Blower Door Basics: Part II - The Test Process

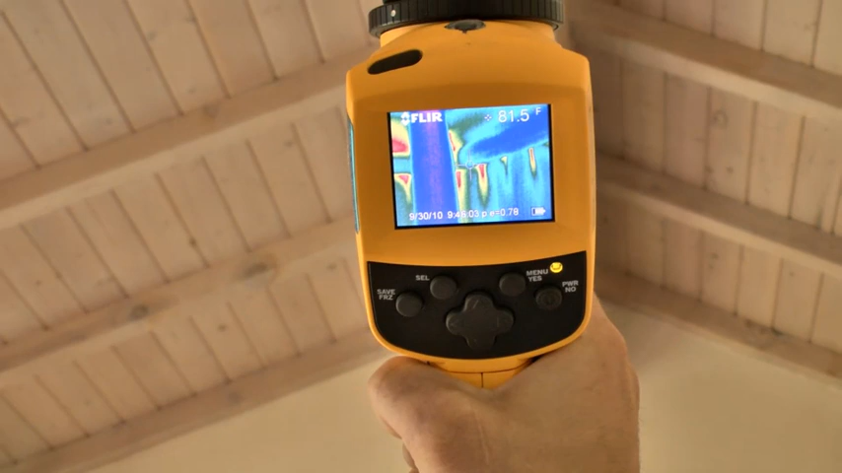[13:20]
On screen: spot 81.5°F
So while I didn't get up there to feel for air leakage, I am seeing quite a bit here with my IR gun.
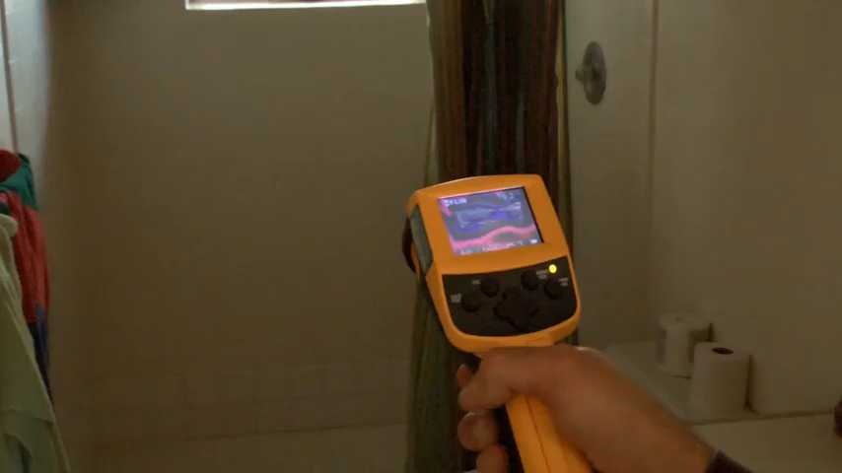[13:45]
You can see that hot air coming in.
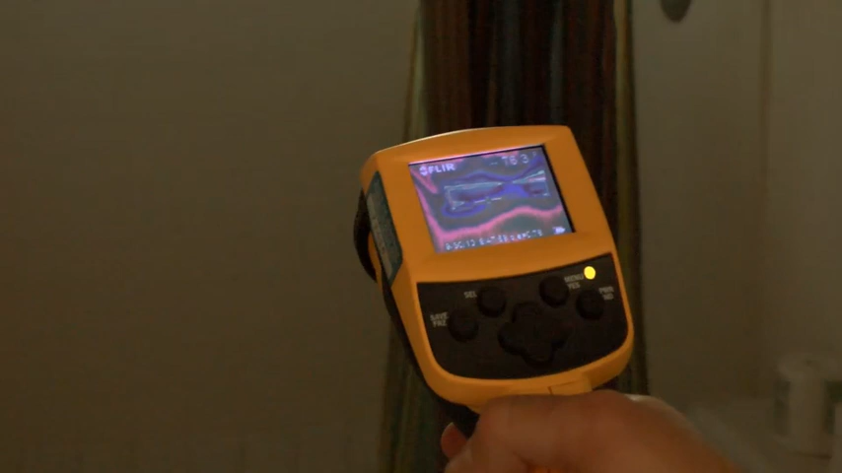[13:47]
IR work is, it's just an invaluable tool for things like this.